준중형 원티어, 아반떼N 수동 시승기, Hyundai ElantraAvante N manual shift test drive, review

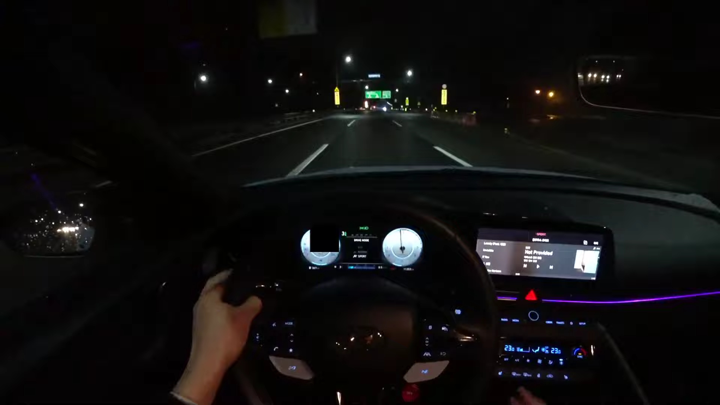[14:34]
에코, 노멀, 스포츠 그리고 N모드도 들어올 수 있습니다. N모드는 커스텀 세팅이 가능해서 조금 더 박진감 넘치게 차량을 운행할 수가 있고요.
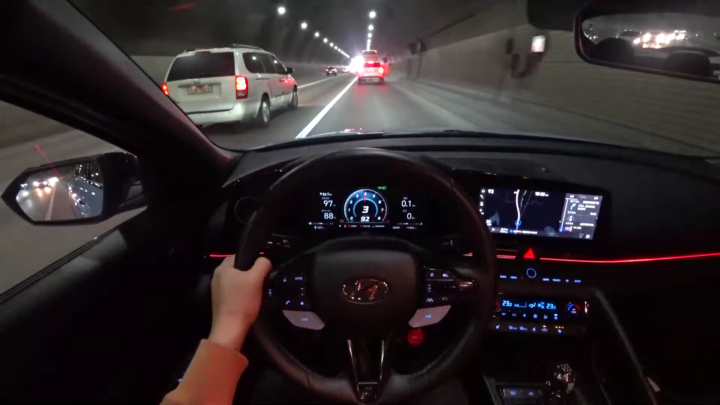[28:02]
물론 엔진이 웽 하고 올라가는 느낌은 TCR에서는 조금 고주파음으로 높이 찌르는 듯한 느낌이 들고요. 하이퍼포먼스에서는 중저음을 조금 더 강조한 그런 액티브 사운드 디자인의 차이점을 느낄 수가 있습니다. 소소한 부분이긴 한데 앰비언트 라이트도 적극적인 편이라서 참 예쁜 것 같습니다. 가늘고 길고 그리고 진하게 크로시패드 중앙을 딱 지나고 있는데 도어 쪽에 살짝 아쉽기는 하고요.